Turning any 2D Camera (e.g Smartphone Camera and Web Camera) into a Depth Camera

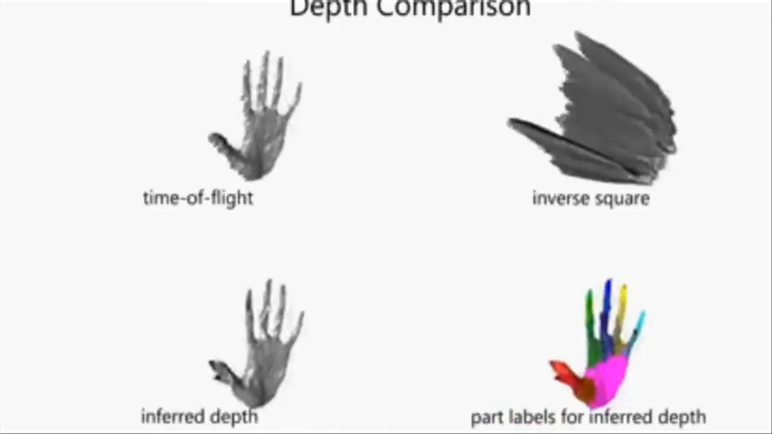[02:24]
Here we show the error between our technique and the time of flight technique from Xbox One.
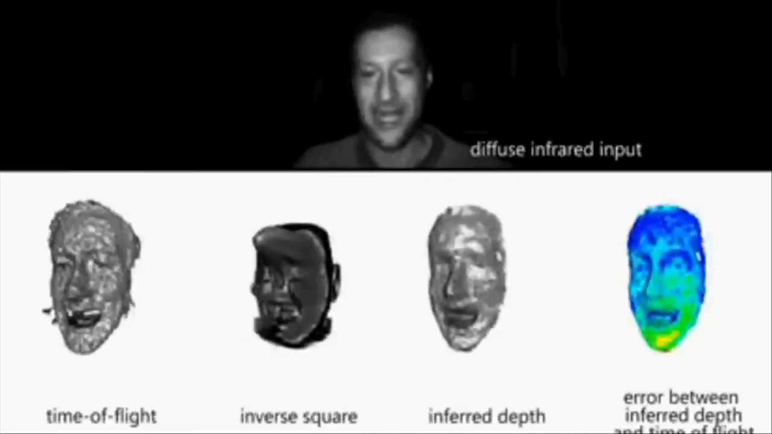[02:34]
Our use of a narrow bandpass filter and the ability of subtracting a background frame with ambient illumination allow some level of robustness to ambient IR.